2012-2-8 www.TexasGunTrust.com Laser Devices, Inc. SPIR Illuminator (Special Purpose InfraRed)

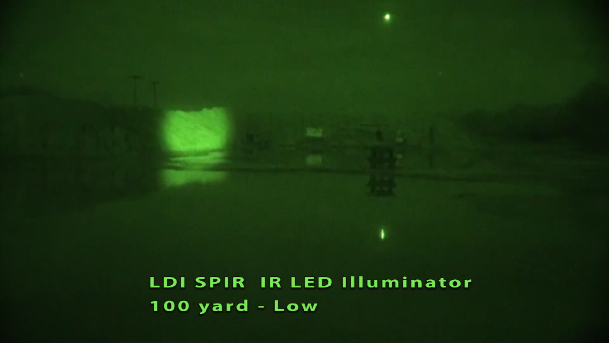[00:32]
It is a focusable beam so you can focus it in and see it gets the same ring that the D-squared does. It's plenty bright, does a good job illuminating into the woods to the right of the camera,
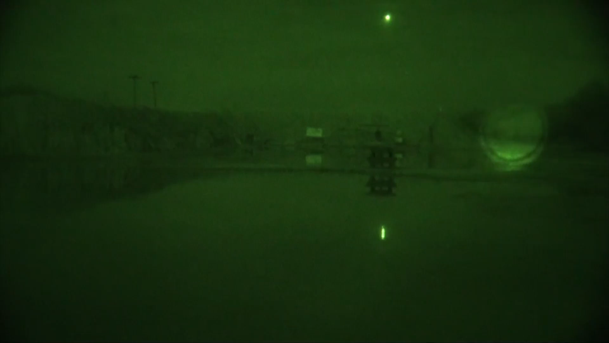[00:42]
right of the scene there. This is high and it's almost too bright for 100.
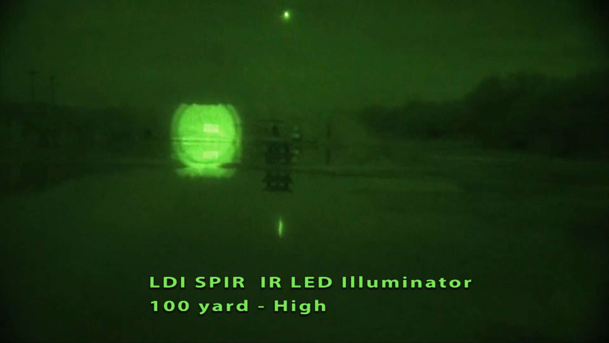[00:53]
But you can focus it out and get a nice soft light. Can you bring that vampire light up again?
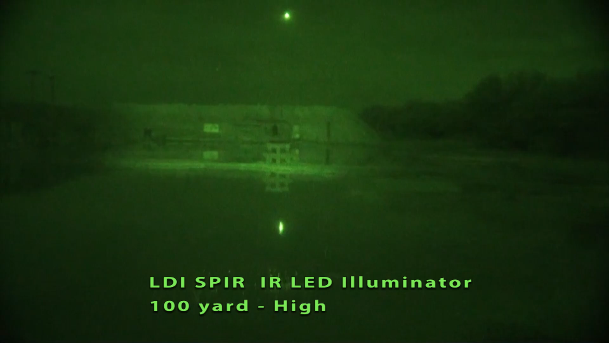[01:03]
Okay, you can see the vampire illuminating the 100 yard line now.
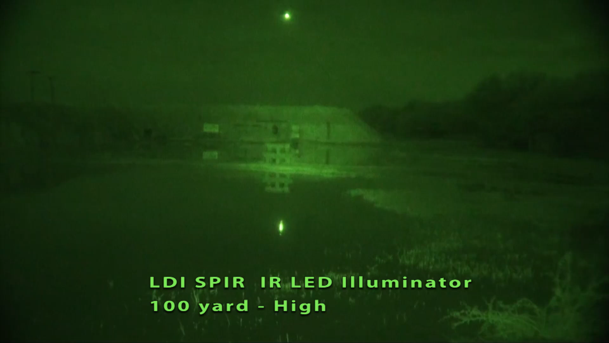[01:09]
Anthro is just enough light for illuminating the targets. Let's take the vampire off and we'll try the spear again. Which again goes to the purpose of these lights. Okay, and this is the spear on high.
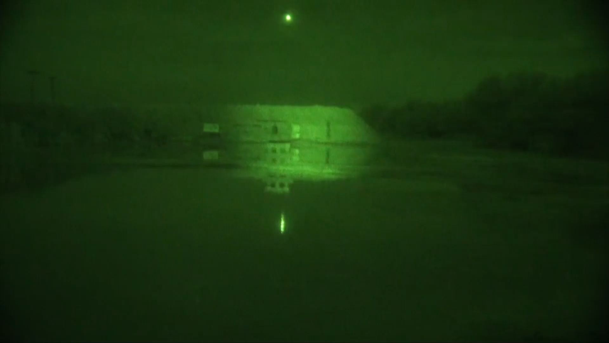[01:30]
So we'll go to the 200 yard targets and see what we can see.
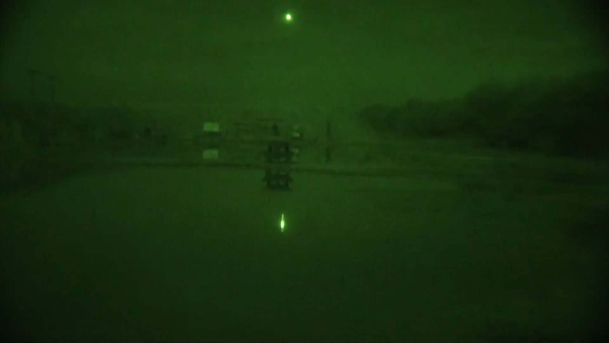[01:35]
We'll start with the spear and this is the spear on high. You can see I'm illuminating. I'm going to focus in a little bit here. That's 100 yards and that little bench in the back is 200.
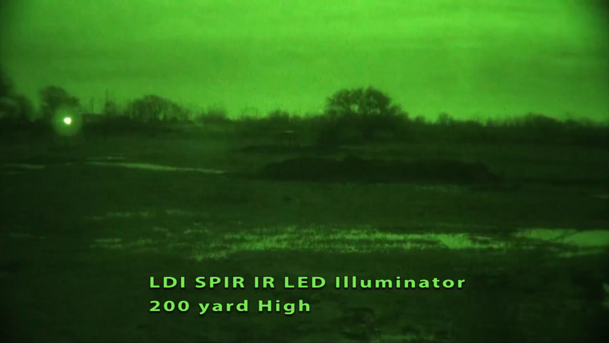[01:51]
Let's see. So it does a good job illuminating 200 yards out there. Okay, this is the spear on low. That's 100 yards out fully focused in. I'll just unfocus it. Again,
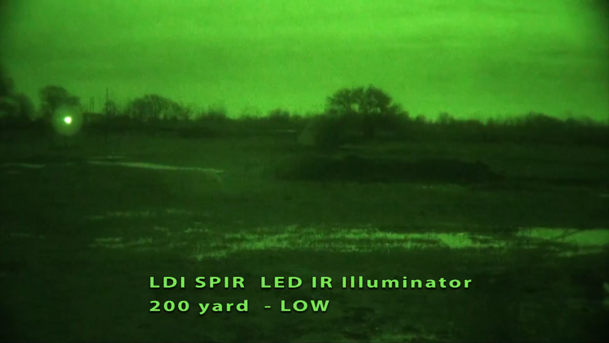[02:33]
this isn't optimal because of the moonlight but sometimes you've got to run with what you've brung. Now, out to 200 fully, that's fully focused out. So let's bring in the focus and again, this is low. So even at 200 yards, you can see the little bench there, that little white, white reflective thing in the center of the light.
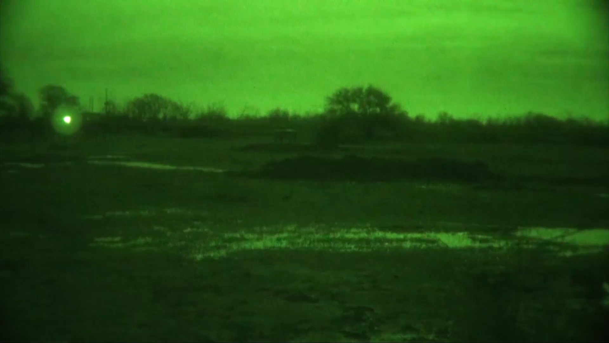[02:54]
Go to high, there's high. The spear is doing a good job of illuminating it.
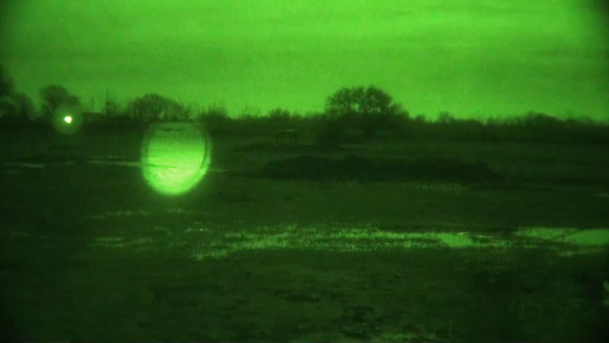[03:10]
We'll go to low again and you can see the difference between high and low. At the spear at 200 yards,
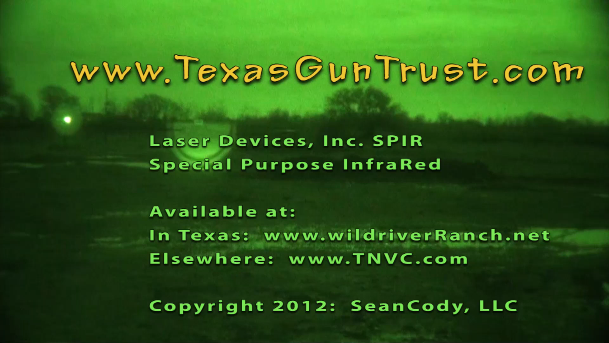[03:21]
high does a good job of illuminating and letting you identify that little bench. There's the 100-yard barricade. It's almost too much when it's completely focused in. Well, let's close this thing. Let's go. So let's go. Let's go.